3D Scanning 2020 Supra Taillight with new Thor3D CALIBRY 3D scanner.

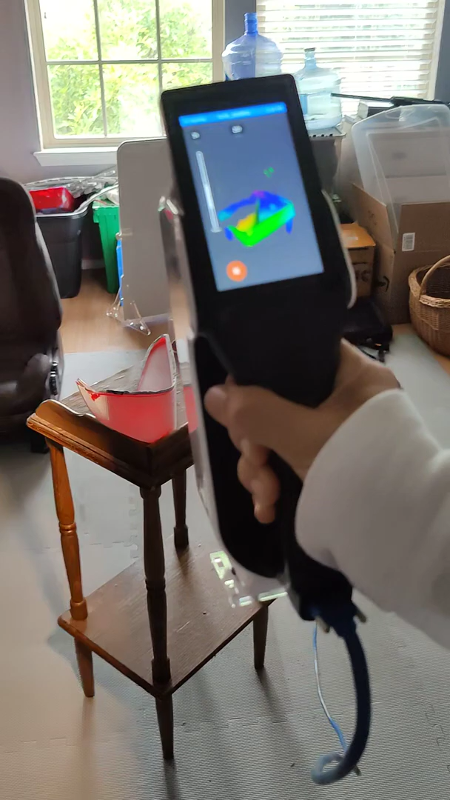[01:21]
You just want to keep, you want to keep it in the green area.
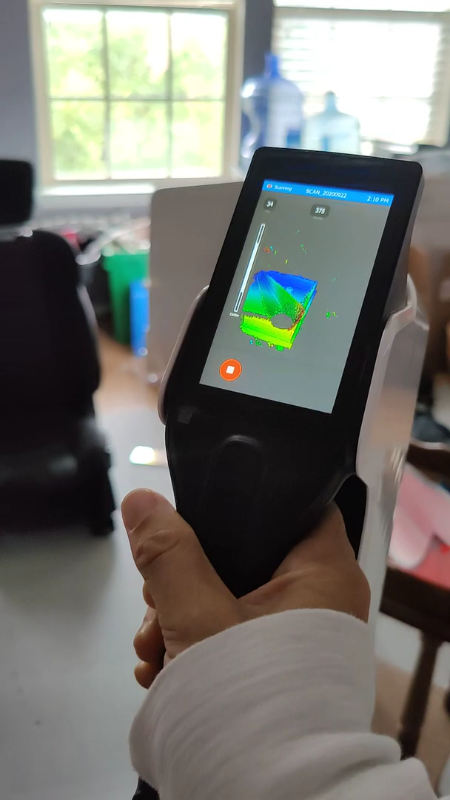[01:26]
So we can see this, scanning that light.
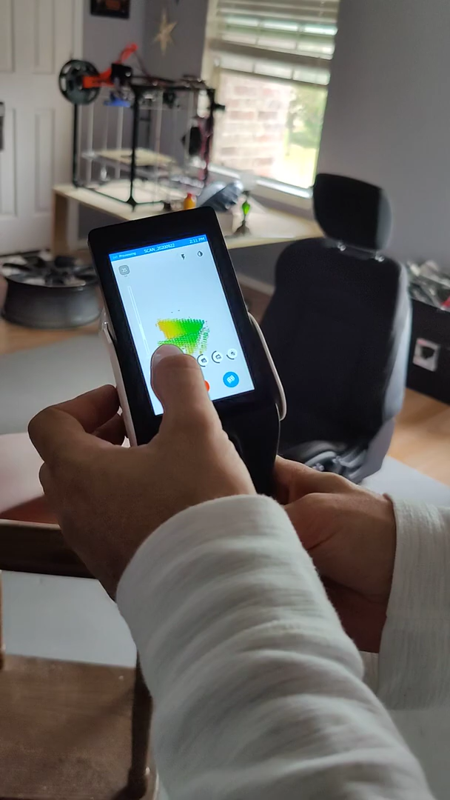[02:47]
So, we'll come back here to the interface, start to scan, live 3D, and then watch this. Just boom.